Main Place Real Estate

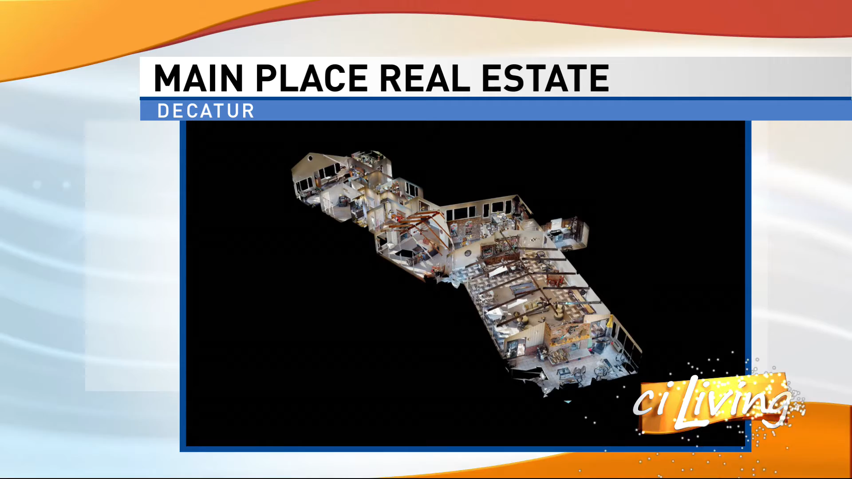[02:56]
we have a 3d floor plan so people are getting all of the information they need online
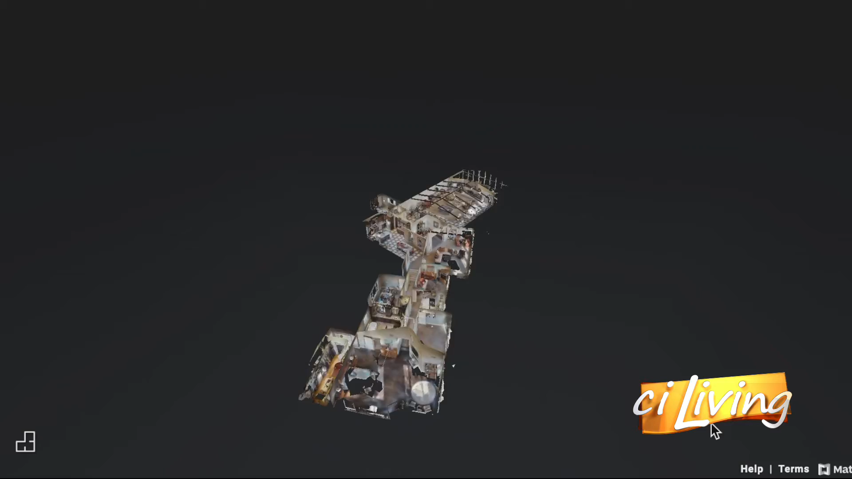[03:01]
rather than you know having to call and go look in person and this I mean you